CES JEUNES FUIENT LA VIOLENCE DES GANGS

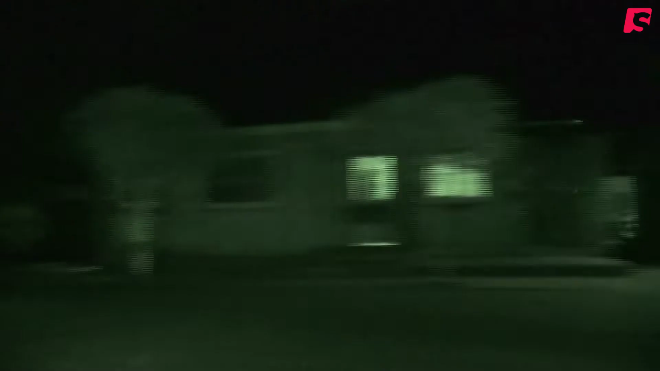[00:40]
Il est 22h, la ville est déserte.
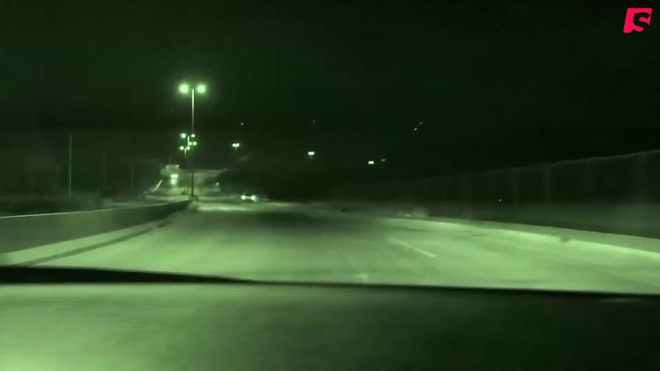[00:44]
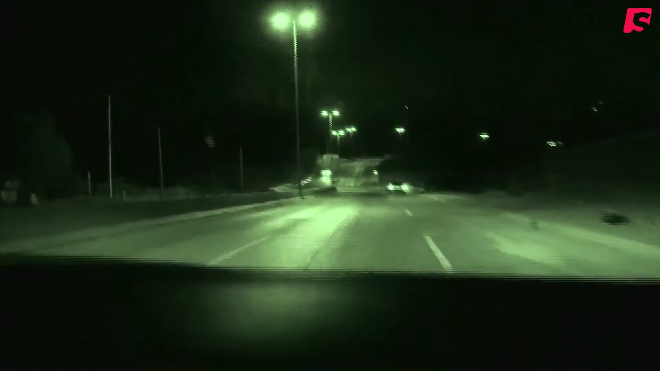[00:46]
Après une heure de route, Daniel arrive au point de passage.
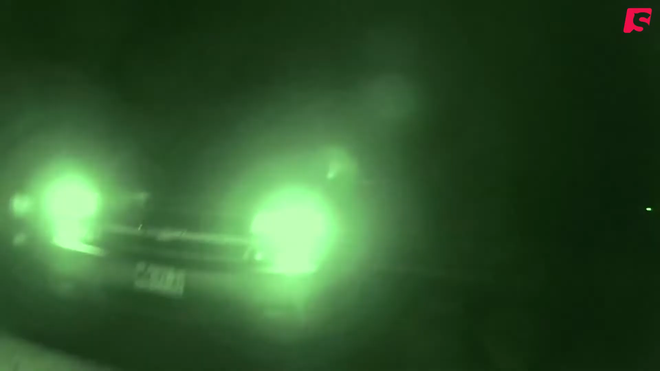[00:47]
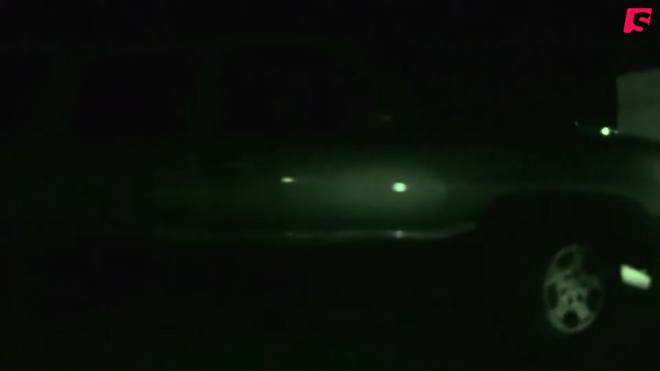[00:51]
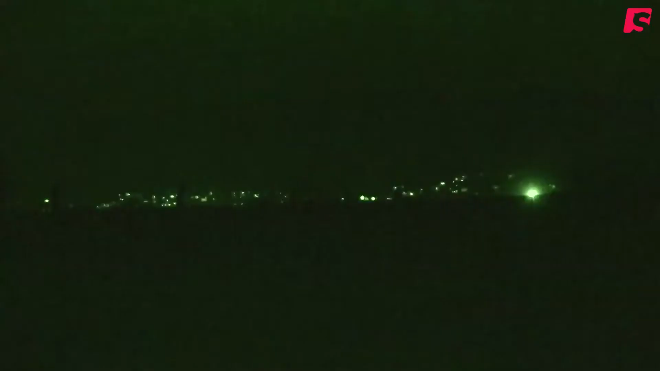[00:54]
Les lumières au loin, ce sont les Etats-Unis, à quelques kilomètres seulement, de l'autre côté de la barrière.
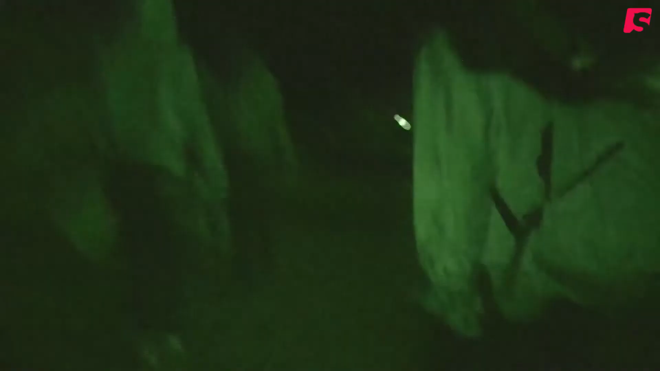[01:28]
Le groupe va devoir marcher près d'une heure dans l'obscurité.
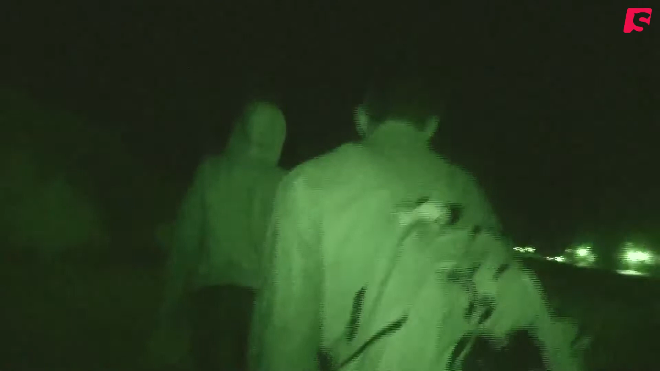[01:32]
Daniel les guide vers un endroit de la barrière où l'on peut se faufiler pour passer de l'autre côté.
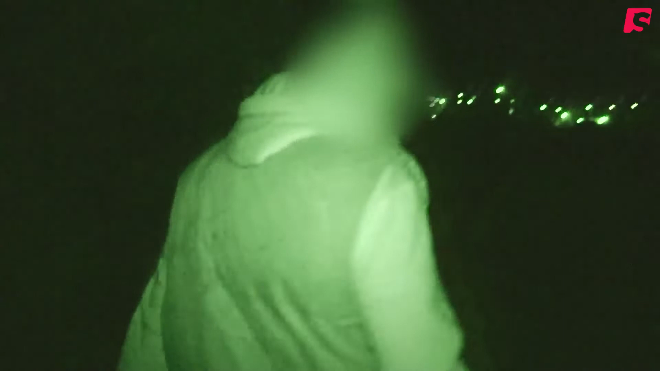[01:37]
Marchez plus par là. Bien derrière moi. Faut pas qu'on puisse nous voir de là-bas.